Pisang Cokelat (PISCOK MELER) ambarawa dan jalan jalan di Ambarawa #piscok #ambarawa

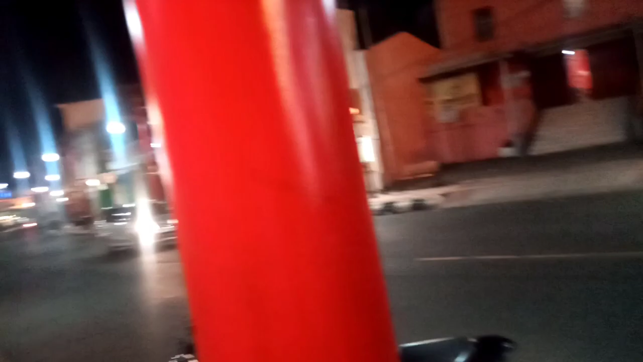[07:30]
ini kalau kesana jalan arah ke Magelang ke Jogja kemudian kalau kesana ke Semarang